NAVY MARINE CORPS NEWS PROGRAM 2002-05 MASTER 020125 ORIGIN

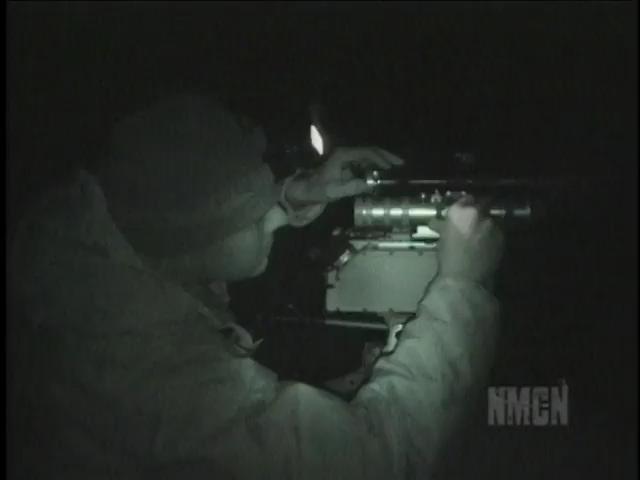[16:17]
Special warfare units coordinate precision strikes with pilots by designating targets with a laser marking system.
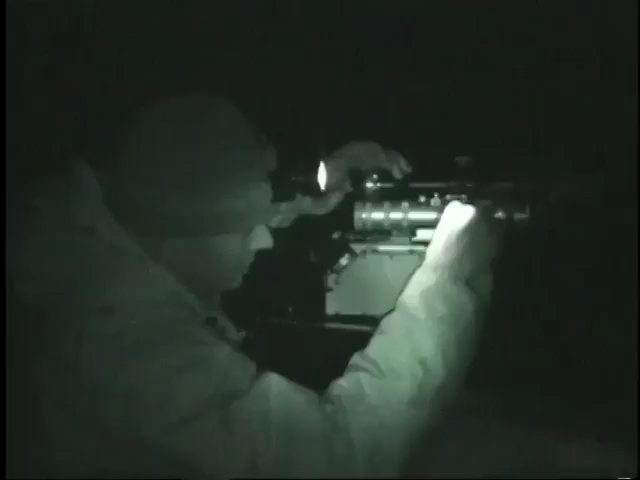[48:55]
Special warfare units coordinate precision strikes with
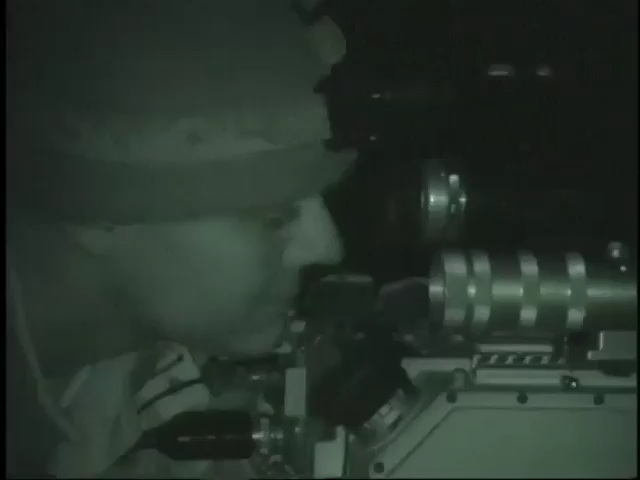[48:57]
pilots by designating targets with a laser marking system.